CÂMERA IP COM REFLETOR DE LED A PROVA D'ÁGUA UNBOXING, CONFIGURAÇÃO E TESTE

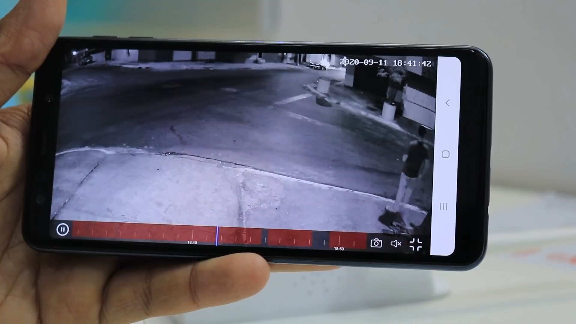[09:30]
E a gente vai acender aqui os LEDs mais uma vez. Eu vou me aproximar aqui da câmera. Acender para você aí ter uma noção de qualidade desses LEDs.
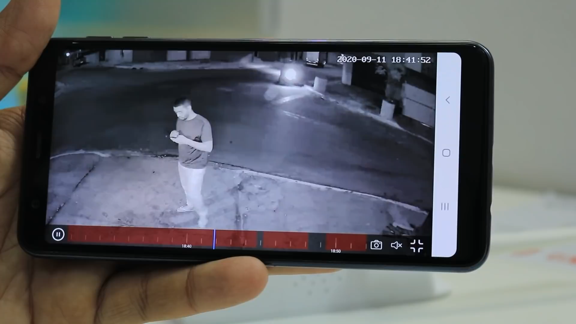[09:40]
Muito bacana mesmo. Aqui é com os LEDs acesos. Eu achei muito bacana as cores que essa câmera entrega aí em modo colorido.